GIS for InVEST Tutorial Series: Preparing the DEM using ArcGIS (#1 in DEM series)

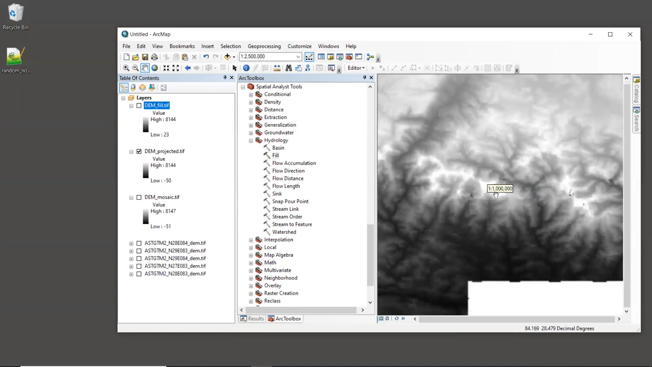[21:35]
these spots right here, but it doesn't really matter where you zoom into, just pick some of these areas that are very dark.